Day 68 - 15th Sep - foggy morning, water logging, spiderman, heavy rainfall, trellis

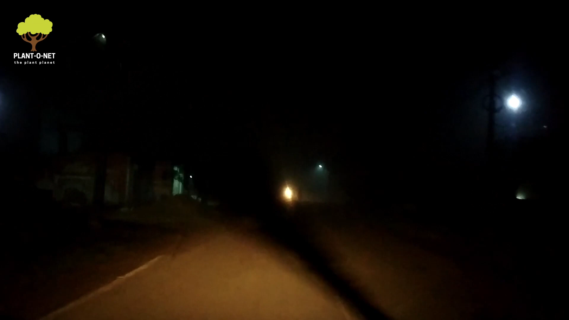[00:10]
गुड मॉर्निंग एवरीवन, आप देख सकते हैं कैसे घना कोहरा छाया हुआ है।
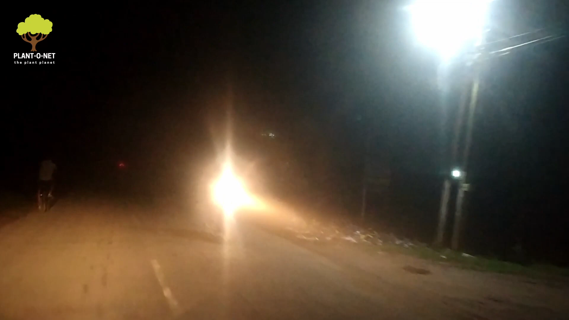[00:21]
विजिबिलिटी बहुत कम है, रास्ता कुछ ढंग से दिख नहीं रहा है। धुआं धुआं सा हर तरफ है। आज अचानक से ऐसे क्लाइमेट हुआ है। टाइम हो रहा है अभी 4:30।
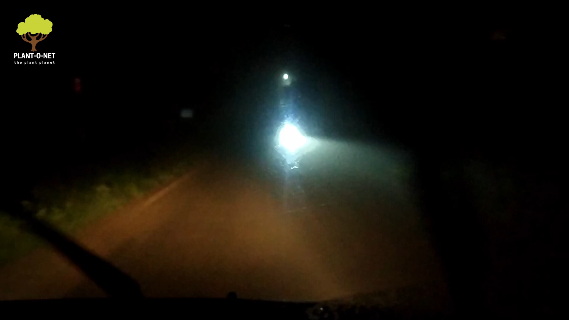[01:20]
कोहरे के कारण बहुत स्लोली ड्राइव करना पड़ रहा है।